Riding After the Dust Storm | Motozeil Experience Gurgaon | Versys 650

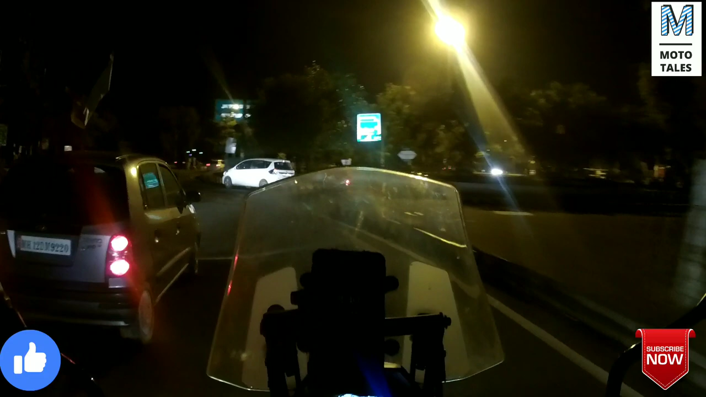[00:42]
To the extent that I am wearing a windsheeter right now The extent of the thunderstorm was so much That in our apartment There were multiple trees that fell And I believe that is the case in Delhi and Kodgaon area also
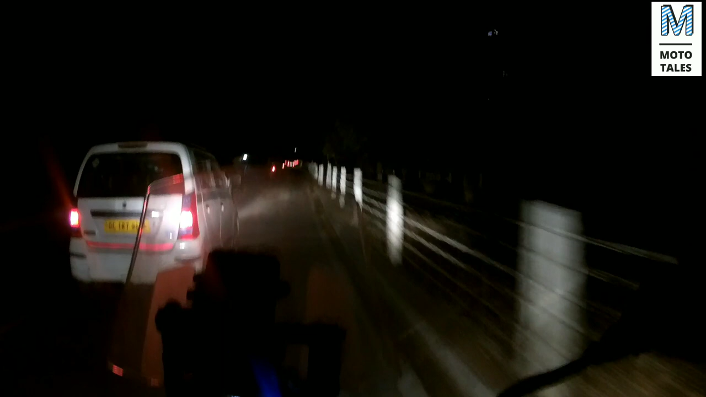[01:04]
It's a total blackout There are no street lights that are on Typical Indian after effects of a dust storm Or a strong rain
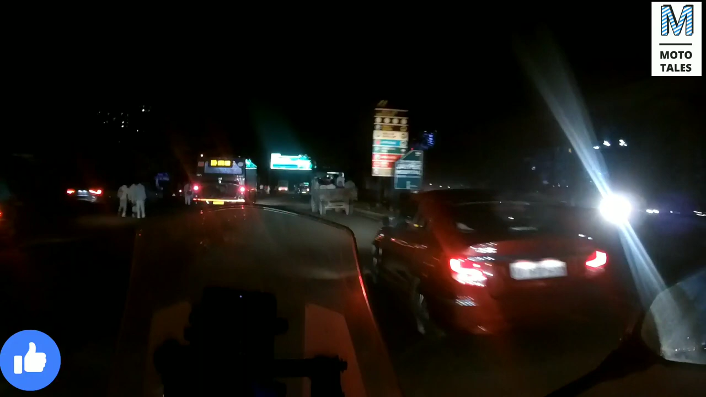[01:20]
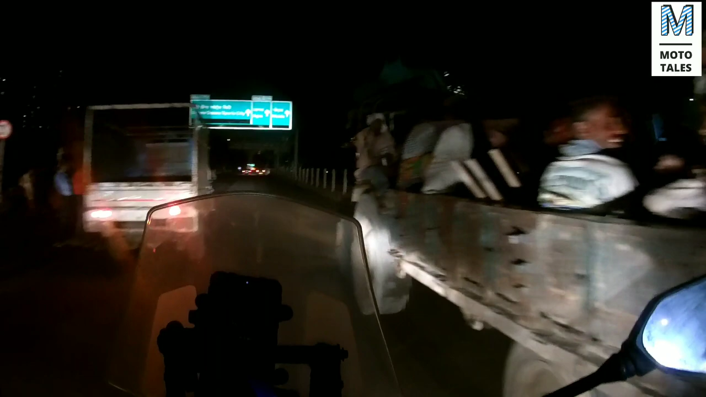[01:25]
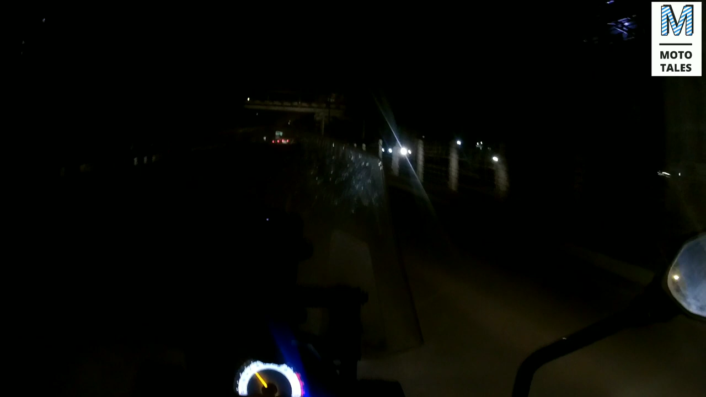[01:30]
I am not very sure what sort of justice the SJ cam is doing right now And now I am just depending on the street lights for any sort of lighting To give a reasonable footage for you guys
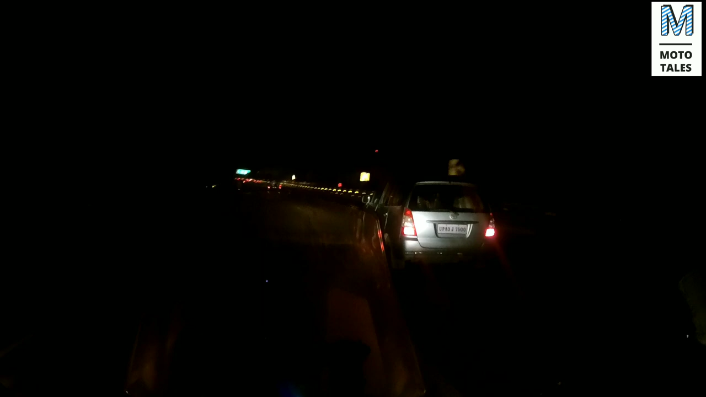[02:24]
Greater Noita Expressway And there are heavy crosswinds Heavy crosswinds I mean The normal light 160, 170 kg motorcycle Would be swaying like anything Due to these crosswinds But the Mercedes being in the range of 210 kgs And loaded with a full tank Coming close to 230 kgs It is maintaining a decent straight line And is relatively unaffected by the crosswinds
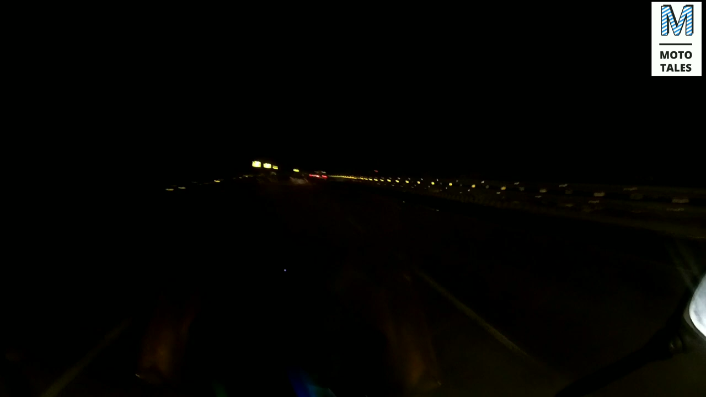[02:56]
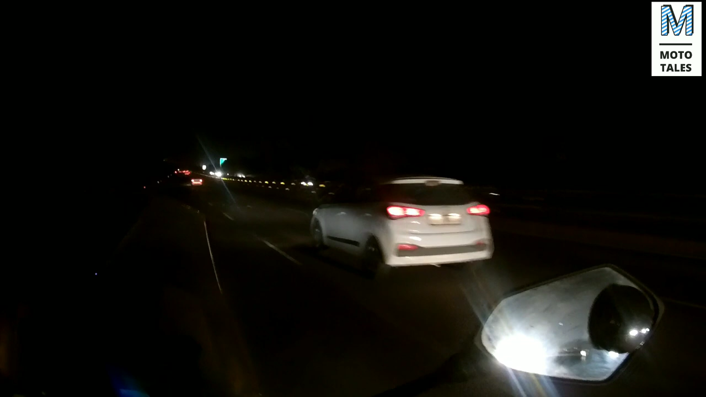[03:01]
At this point of time I really pity these guys Who are Driving their cars With closed glasses In the effect of air conditioning
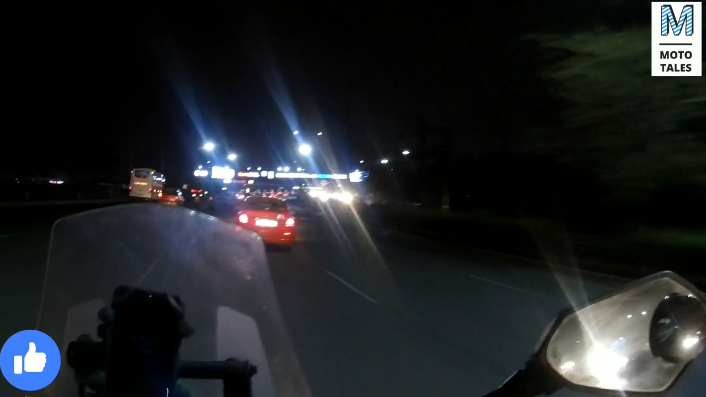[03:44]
So I am at the D&D flyway That
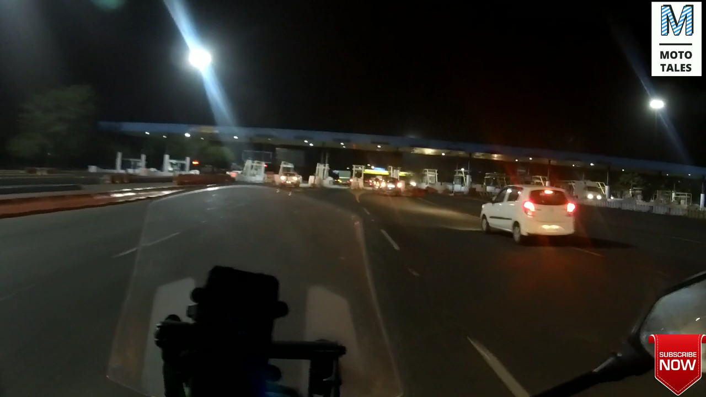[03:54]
place In the Noita and South Billy And this place looks A little cleaner Than the Greater Noita and Moita Expressway It is devoid of that
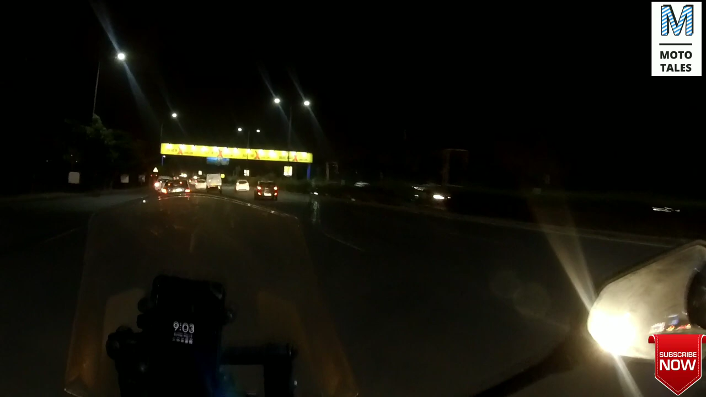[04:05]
litter That was flying all over And in front of my face A few minutes back
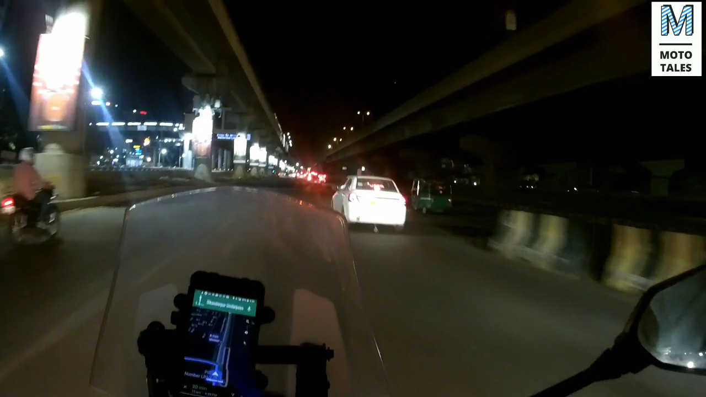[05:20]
So here we are in DLU
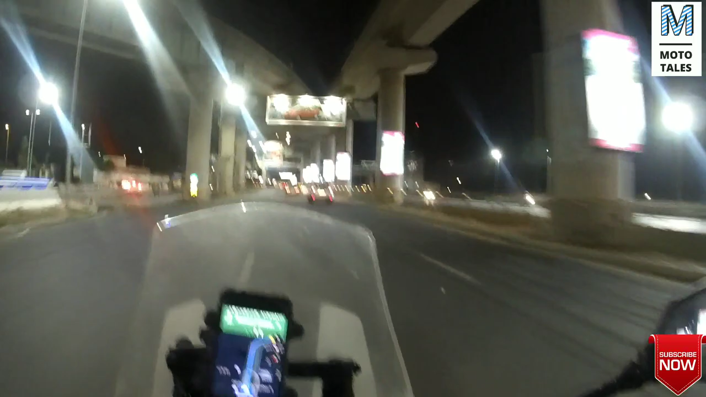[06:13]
The roads have really improved really I am coming here after about I think easily after four or five years